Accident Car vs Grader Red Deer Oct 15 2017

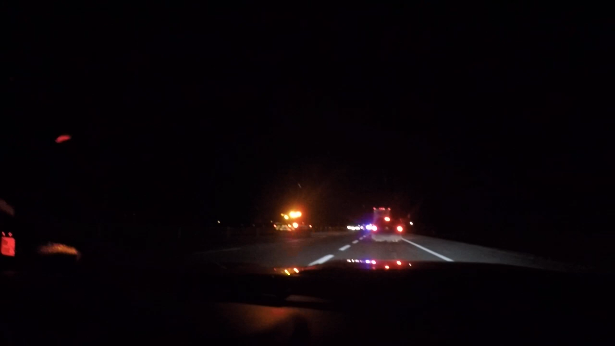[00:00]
Okay, so that's fire. I would say Red Deer Emergency Services. Fire. Or something. I don't think that's why I was looking up.
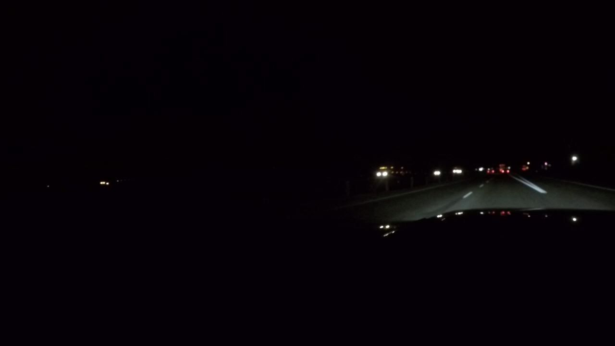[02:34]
I didn't see a grater. Was there a grater in the ditch? No, on the road. Did you see that big giant grater? No. No. Whoa. Bad.